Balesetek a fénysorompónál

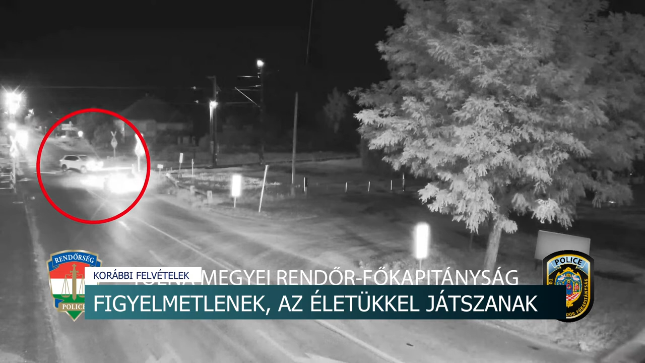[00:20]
Piros Karika jelöli a szabálytalanul közlekedő terepjárót. Először áttöri a sorompót, majd rákanyarodik a sinekre, és elindul azokon. De szinte azonnal le is tért. Ekkor jelenik meg a hatalmas sebességgel elhúzó vonat. Csak egy pillanaton múlt, hogy nem történt tragédia. Simontornyán mindkét esetben jól működött a jelzőlámba. A sofőrök mégsem törődtek azzal.